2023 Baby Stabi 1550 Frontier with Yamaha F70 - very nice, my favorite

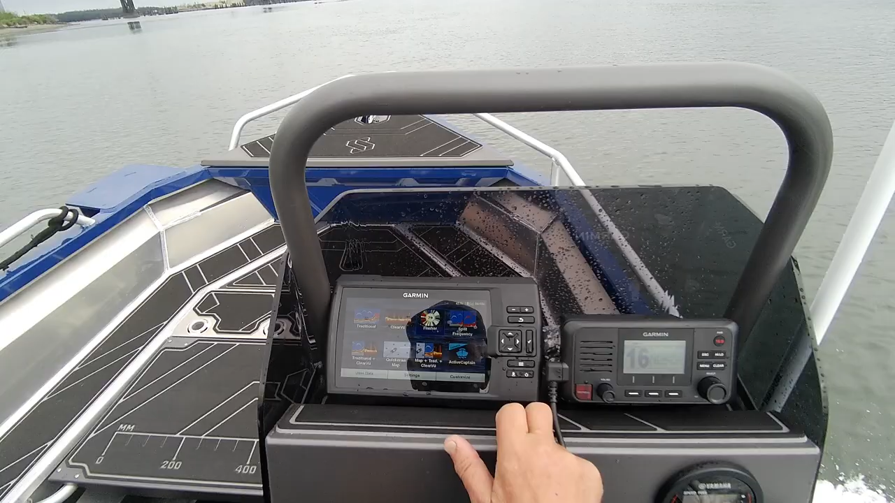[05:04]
This is just your standard old flasher, what I started using years ago. There's your A scope over here. There's nothing. That's just showing you the bottom. There's your depth range of 51. The auto is on gain.
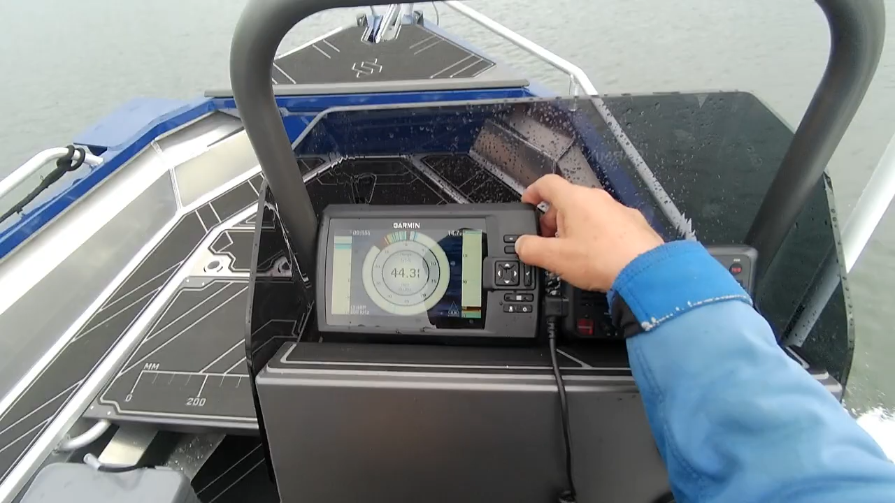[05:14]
So then you just go back. You probably won't use that split frequency.
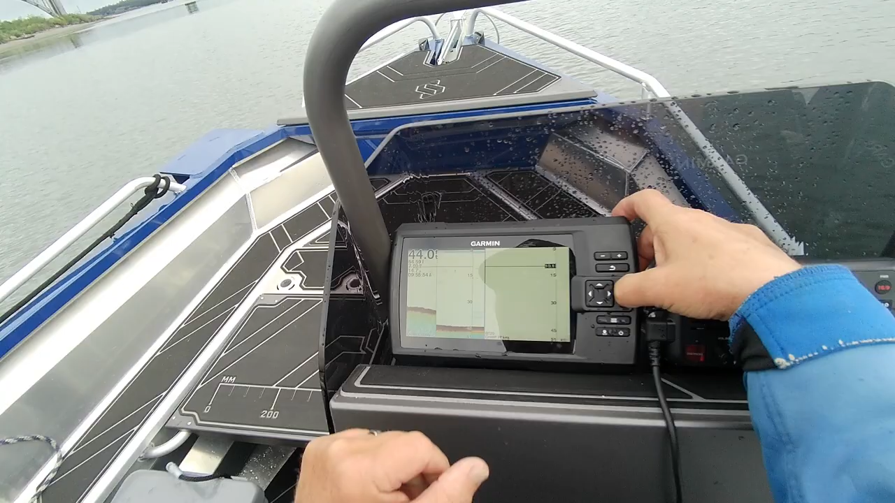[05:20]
Okay. This is on a 277. So this gives you both depths. See how this takes a while. This is going to be a little stronger.
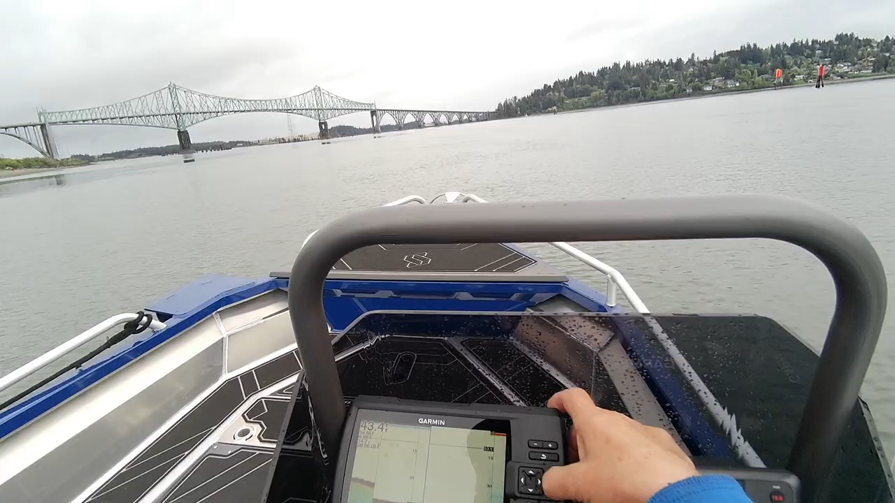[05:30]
So that way, if you're out there and you don't see nothing on this one, you see it on here, that means you're in deeper water.
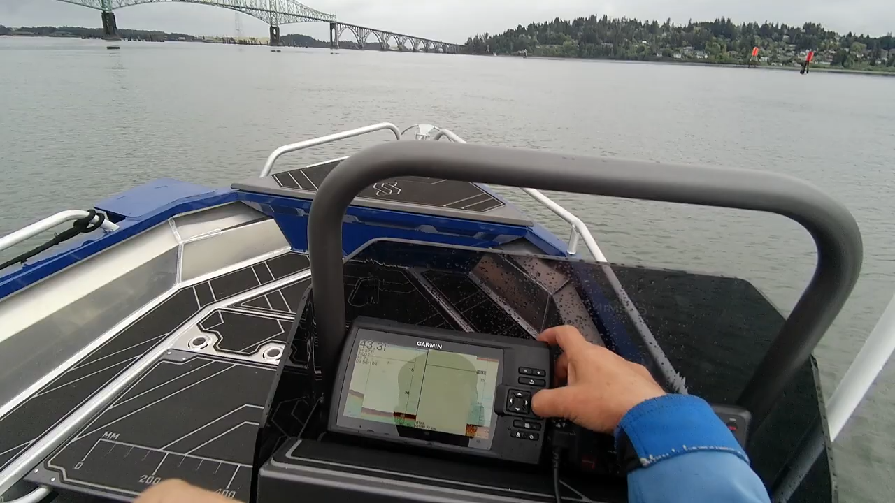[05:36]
So then you click back, then you can go in.
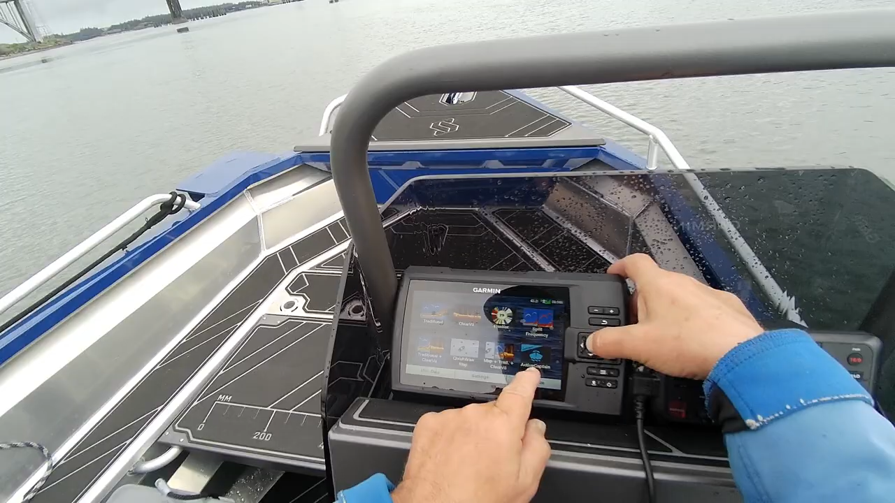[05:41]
It does have active captain right here. So then this, what this one does is gives you your clear view right here and gives you your traditional and everything's set there.